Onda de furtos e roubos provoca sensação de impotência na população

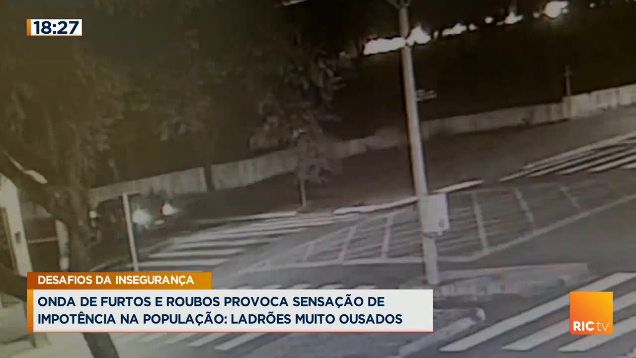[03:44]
Zona 2 de Maringá. Esta câmera registrou um roubo seguido de um sequestro. A vítima estava no carro que parou no semáforo. Ela é surpreendida por três criminosos.